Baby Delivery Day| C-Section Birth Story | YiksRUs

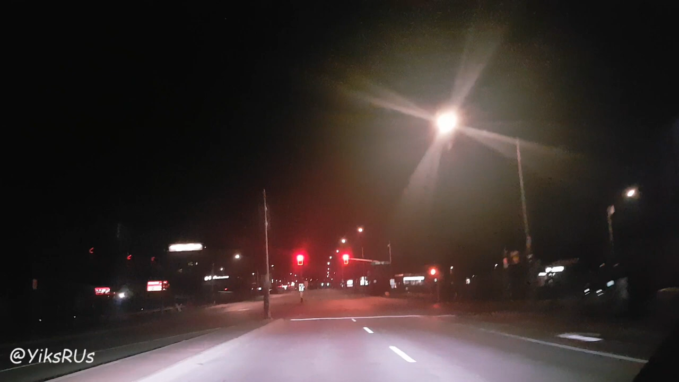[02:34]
Well, I guess we got a check mark for doing that today. We have to make a detour. The road is closed. There's a police barrier there.